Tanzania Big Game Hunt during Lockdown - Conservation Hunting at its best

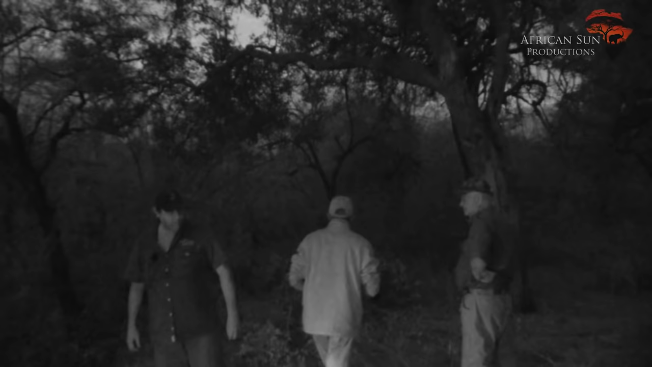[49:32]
Anyway, so the guys, other vehicle that's been hunting, just dropped a bait here and it's lying on the ground, so we're just going to put it to use. It's got some good smell to it,
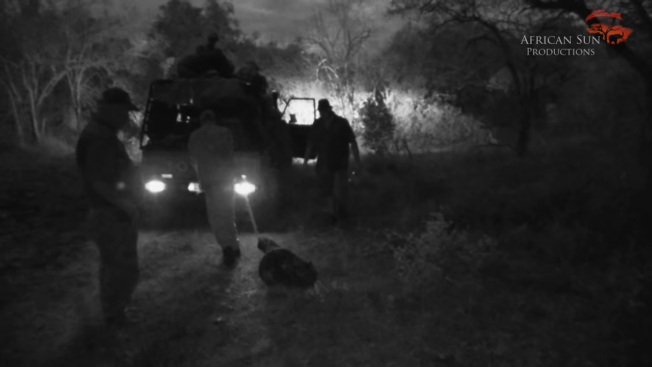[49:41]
and we're just going to drag it down the road and hopefully we'll pick up some cat activity when we pass by again. So yeah.
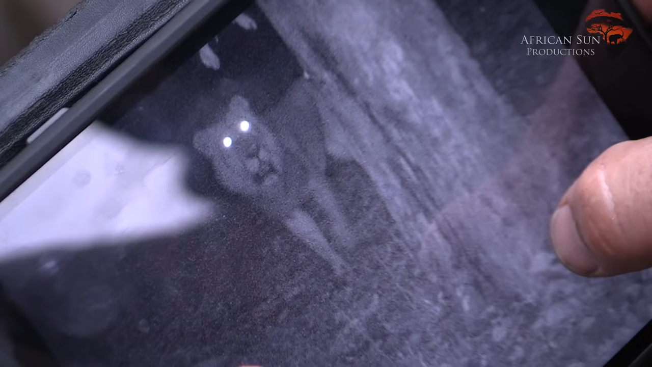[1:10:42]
now I'm going to put a little camouflage around it. It's good because you can see where he's been laying, and he was in here for 45 minutes, an hour, and so that's good.
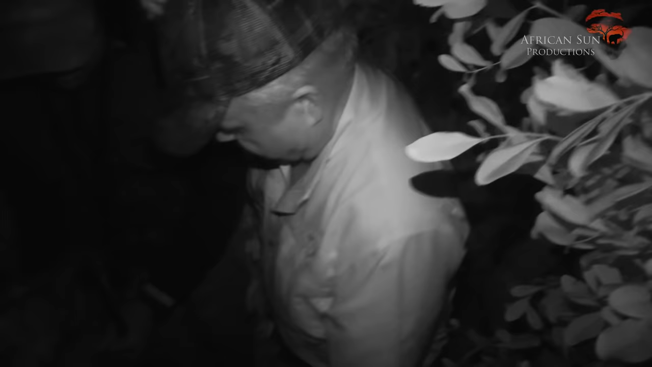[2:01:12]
Yep, we sat for 2.5 hours.
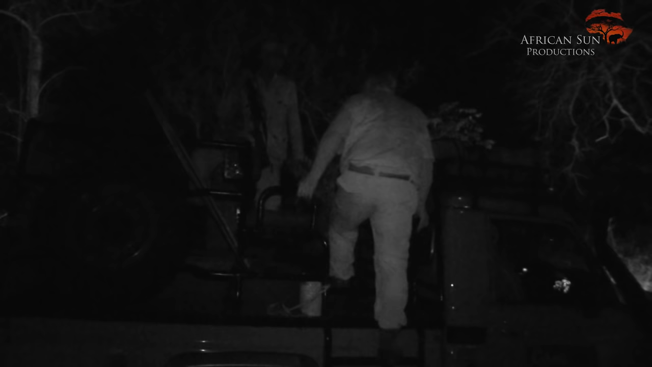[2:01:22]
Nothing came in, at least that I know of. And I'm having a safari on safari here, as you can see.
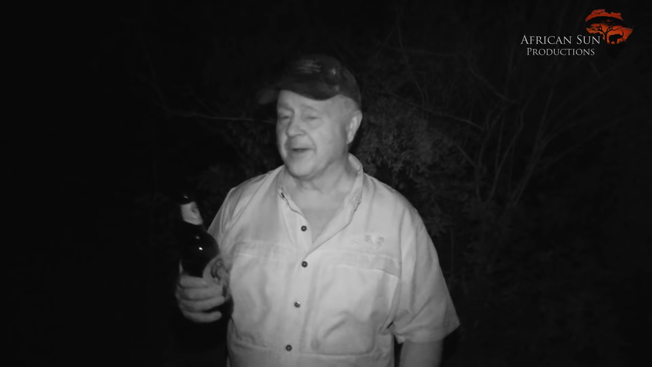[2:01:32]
So, nope, we're heading back and regroup. But it's getting bad because we almost got a full moon.